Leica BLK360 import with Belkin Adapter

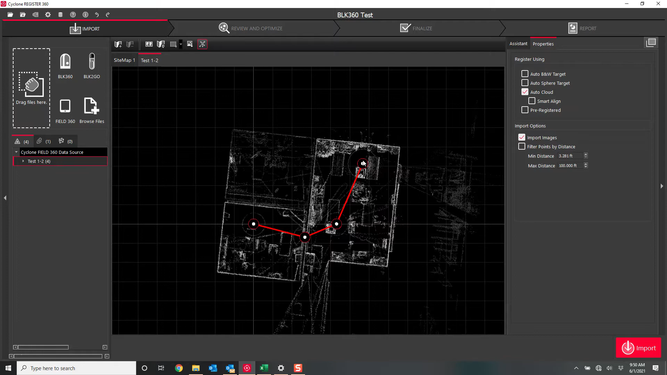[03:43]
So I'm gonna I'm gonna check the time this is a low-res scan no images this was a low-res scan with regular images low-res scan with HDR images and then a medium-res scan with HDR images we'll bring everything in through the wire connection it is 950 right now I'm gonna hit import and I'll pause the the video feed and I'll resume it once the import is done so you can see a real live time of what it took to actually import this data through a wired connection versus the
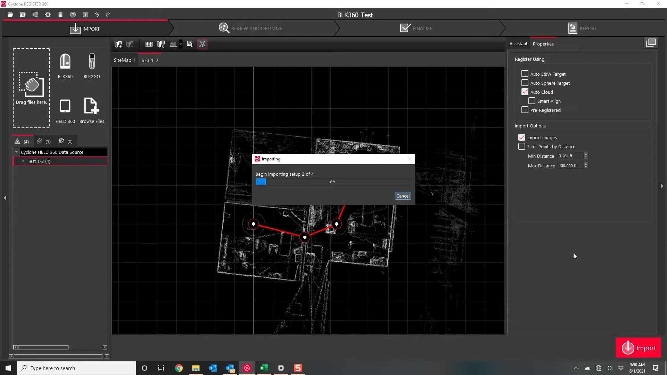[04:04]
Wi-Fi connection so stay tuned all right guys it just finished successfully imported four setups did all the registration created three links it is 955 so it took five minutes
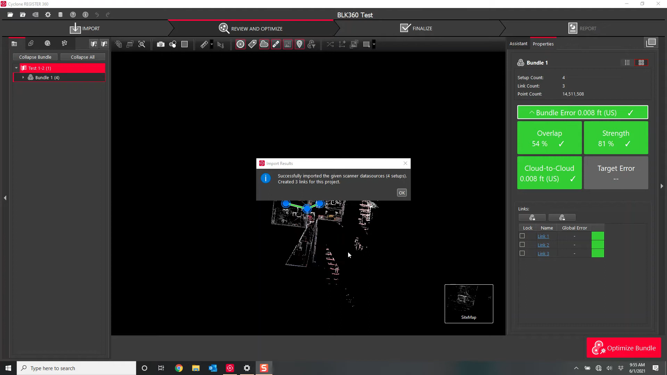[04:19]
to do that import it's actually just under so press ok as
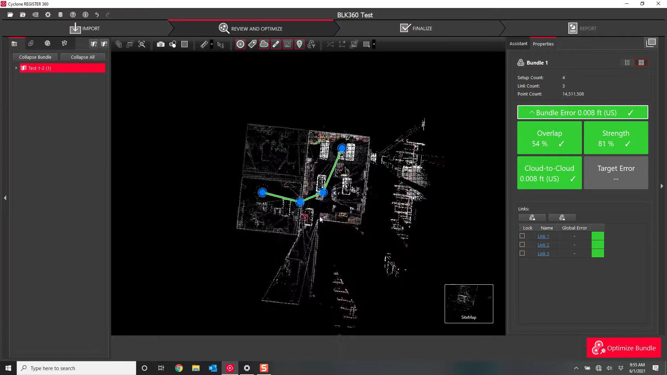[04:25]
you can see here is our data so we had one with no images one
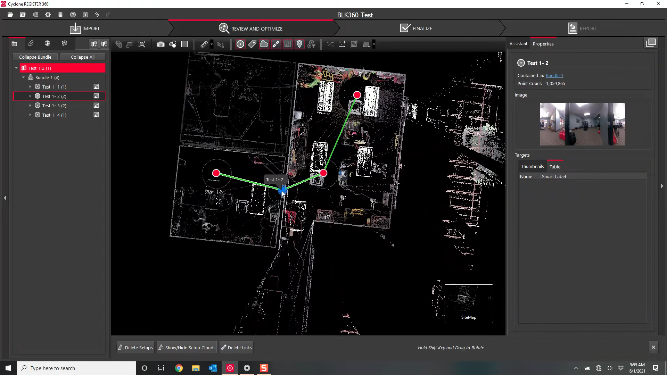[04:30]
setup with images they were just standard images not
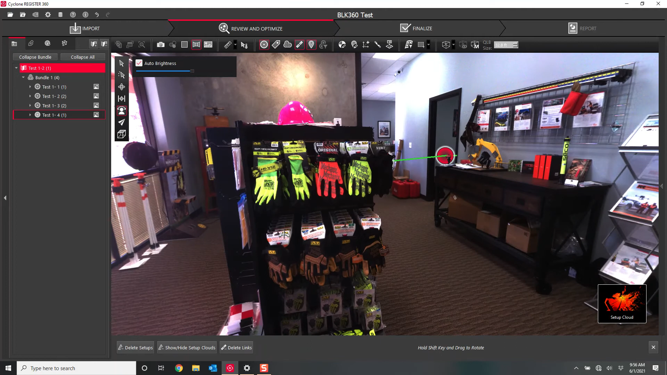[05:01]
as you know we also have the IR camera
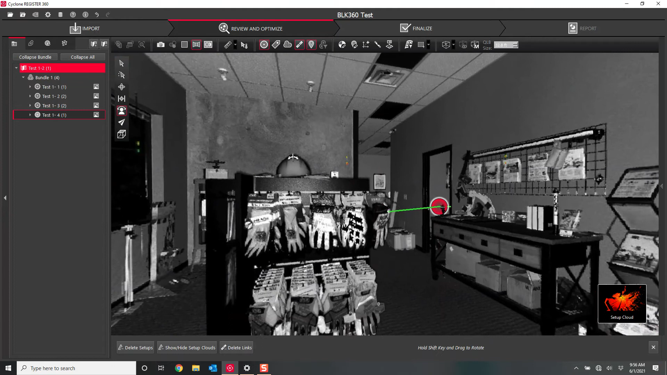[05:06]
now we can get temperature readings now maybe maybe not